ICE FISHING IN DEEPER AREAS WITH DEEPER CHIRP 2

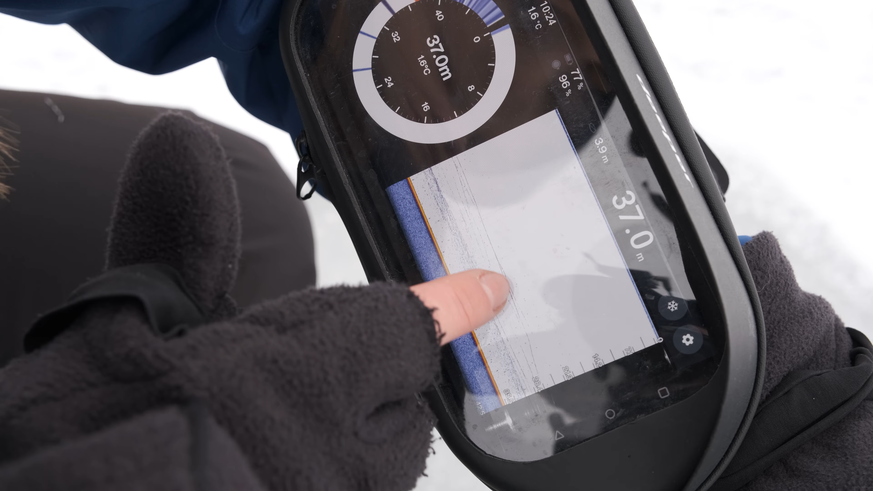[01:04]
On screen: depth 37.0 m
This spot is certainly okay but just out of curiosity, let's check what Sonar will show us in other spots.
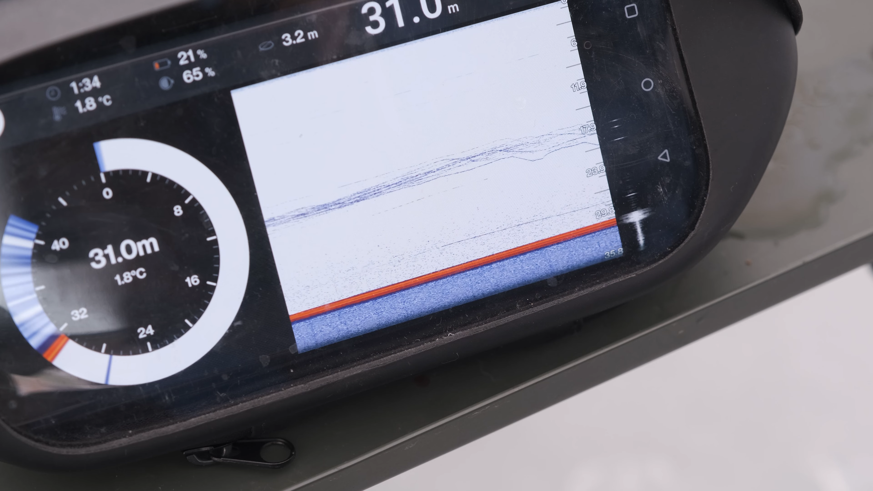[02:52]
On screen: depth 31.0 m, water 1.8°C
Sonar is very handy for ice fishing.
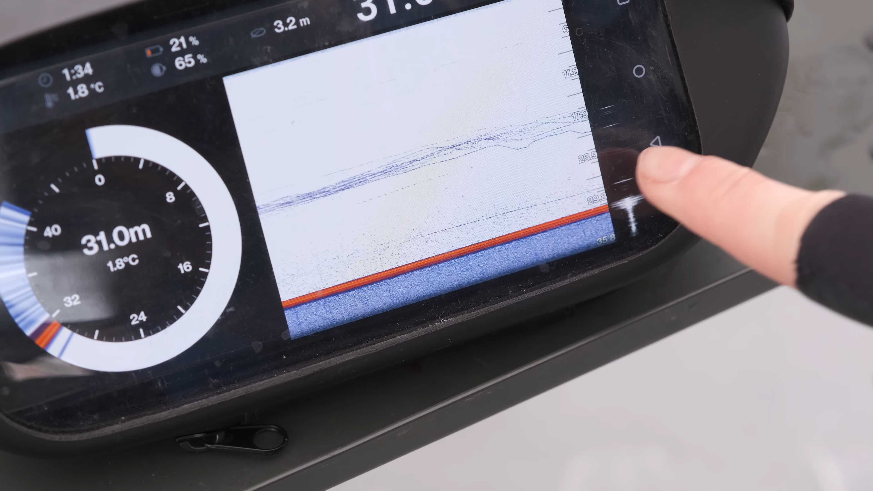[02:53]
On screen: depth 31.0 m, water 1.8°C
It gives you really clear view where your rig is so you can easily put your rig in the depth where the fish are.